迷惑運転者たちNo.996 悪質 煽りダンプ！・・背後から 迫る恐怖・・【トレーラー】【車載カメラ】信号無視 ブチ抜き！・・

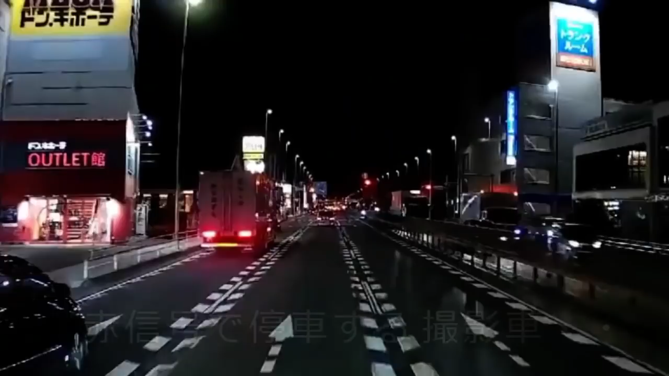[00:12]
あれ？ おいおいおい、信号無視もそうだけども、無灯火で右折しちゃったよね。